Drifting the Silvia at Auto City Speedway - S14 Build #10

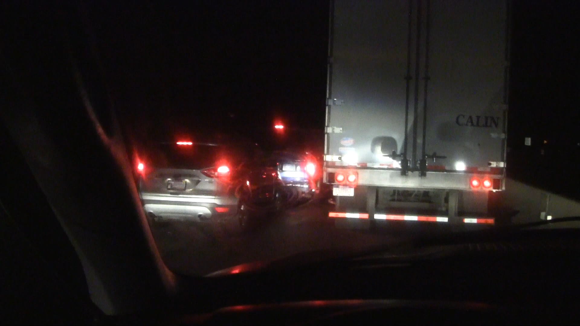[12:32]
On the way home, we hit a parking lot. Siri kept telling us to turn around.
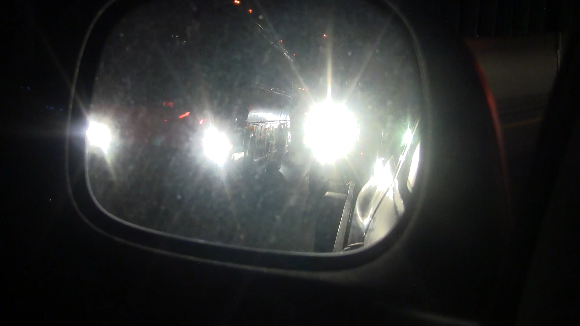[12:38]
We weren't listening. We're like, we're going the right way, Siri. So we didn't listen, and this happened. Yep.